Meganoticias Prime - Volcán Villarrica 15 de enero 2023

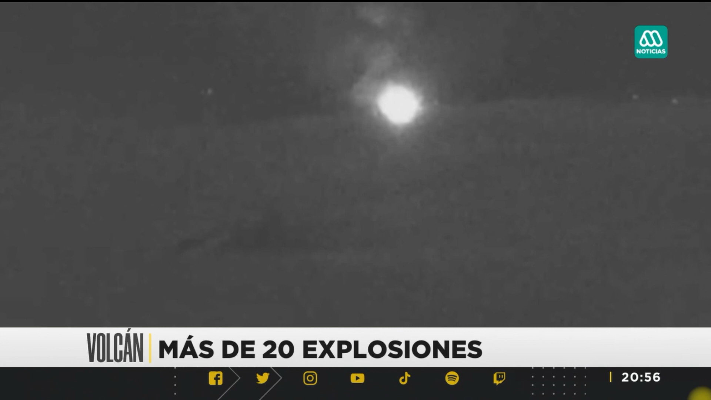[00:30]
Todas fueron captadas por nuestra cámara de meganoticias que monitorea a las 24 horas del día el comportamiento del macizo más activo del país.